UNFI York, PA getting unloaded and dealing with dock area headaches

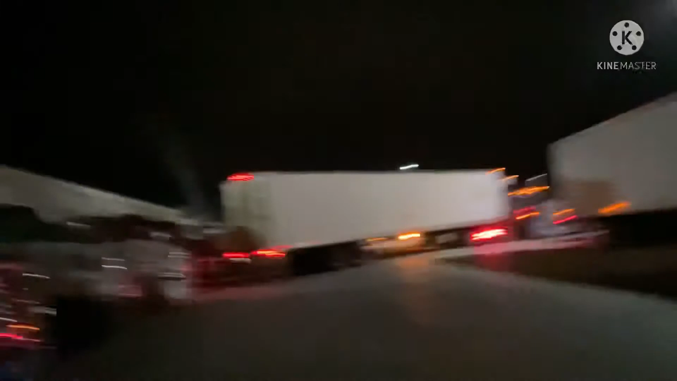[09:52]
And that guy's having problems back in here. It's just, this place is a joke.